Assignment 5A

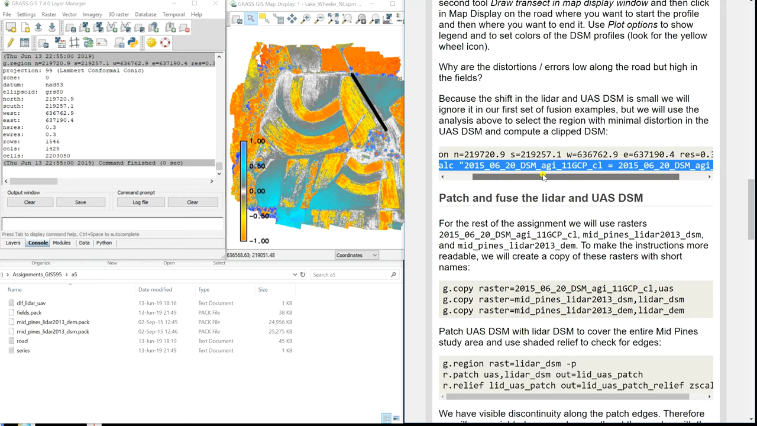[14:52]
The same layer. It's just going to copy the part that is within the region. So, it was... If it will be the clipped... CL, it's clipped. For the rest of my assignment, we're going to use this clipped... I can show you how does it look like the clipped... Oh, I didn't...
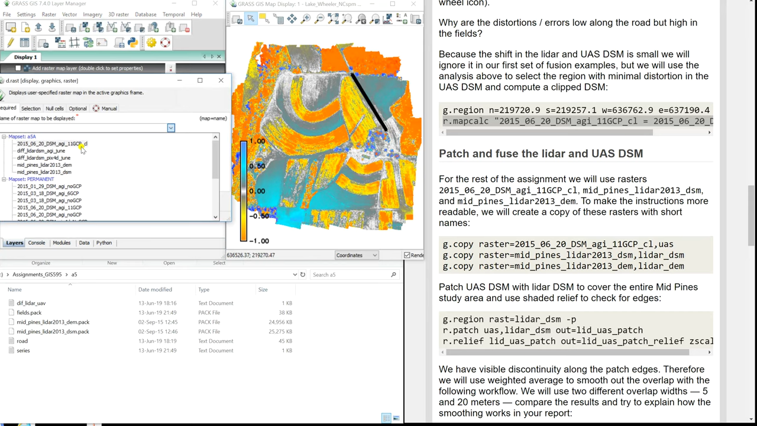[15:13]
The clipped one looks like that. So, this is just the smaller part. And what we're going to do, we're going to try to patch it.